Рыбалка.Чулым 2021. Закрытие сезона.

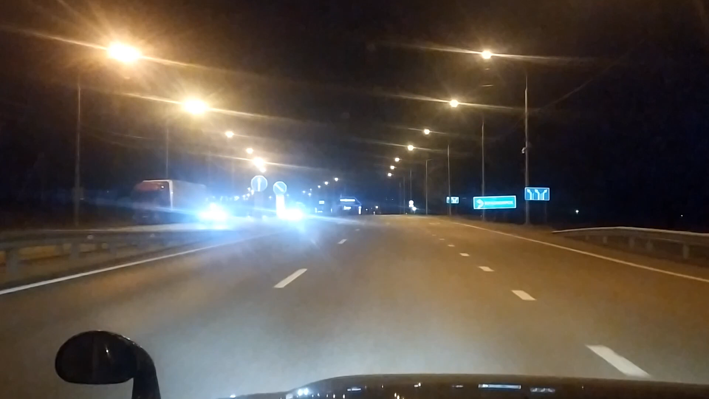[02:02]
Подъезжаем. Горизонтик уже просветляется. Скоро начнет светать. Асфальтик скоро кончится. Уже почти светло. Мы еще едем, да.